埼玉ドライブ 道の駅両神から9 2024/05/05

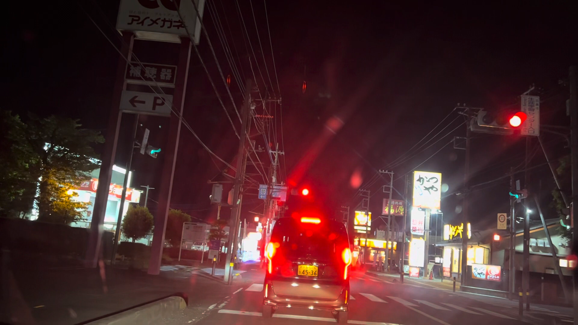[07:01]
出た噂のボンプロすげーこれ凝ってるこのイミネーションすげー凝ってるの?